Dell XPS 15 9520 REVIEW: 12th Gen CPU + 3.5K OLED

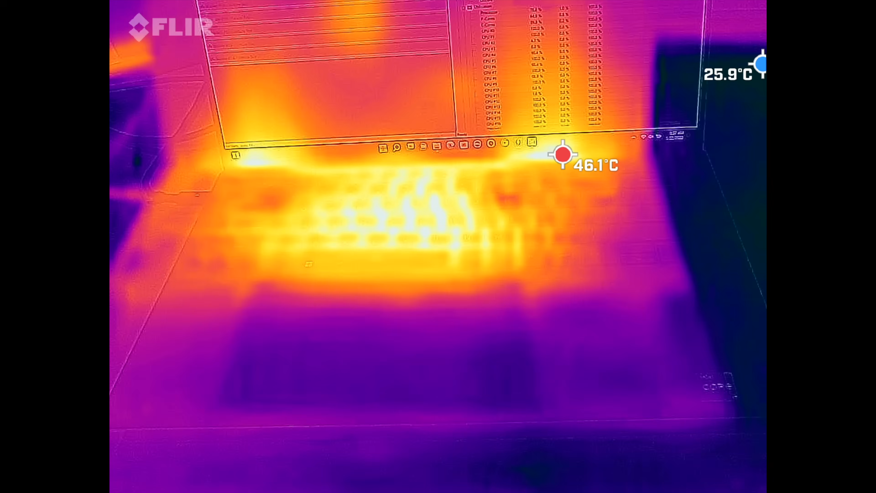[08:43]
hot spots you'll notice above the keyboard and on the underside but
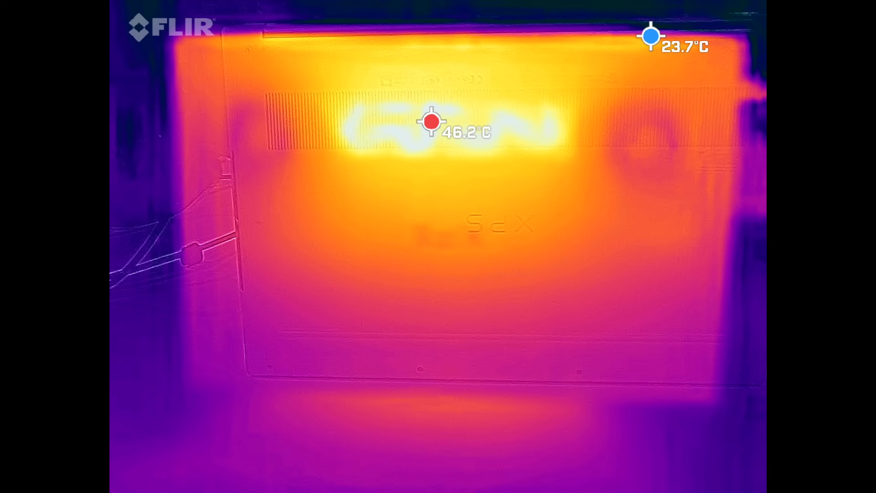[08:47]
never getting overly hot to the point where you can't touch it
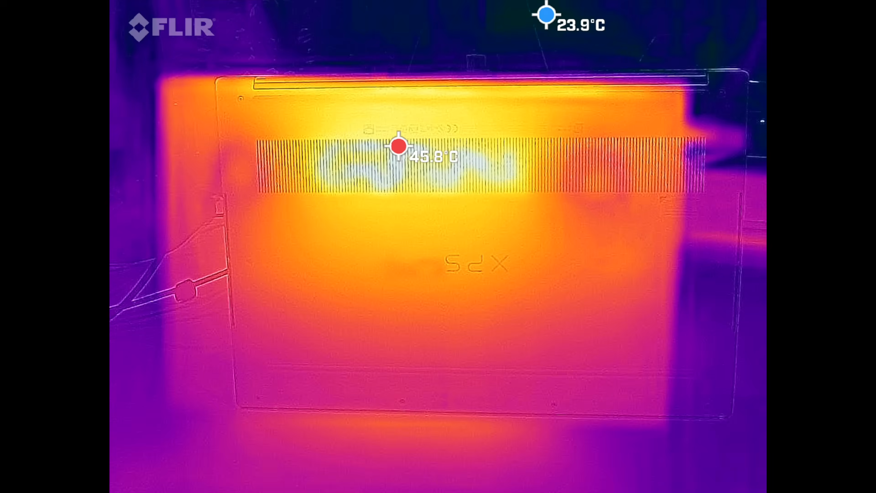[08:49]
remain relatively cool so that's been pretty good in terms of those surface temperatures